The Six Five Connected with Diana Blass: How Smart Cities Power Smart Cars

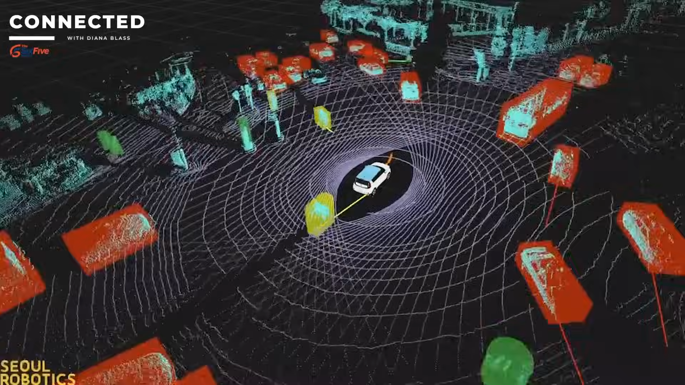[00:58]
Sensors and edge devices, perception software,
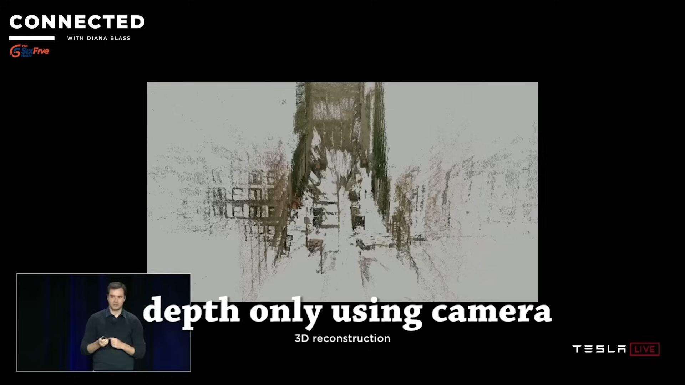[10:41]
near autonomous driving experience, except in those cases where it didn't work.
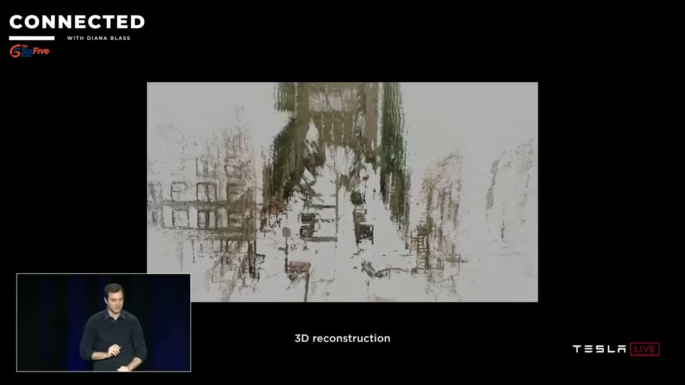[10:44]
And there have been some of them. And when you can add LiDAR, and of course, price has always been a problem.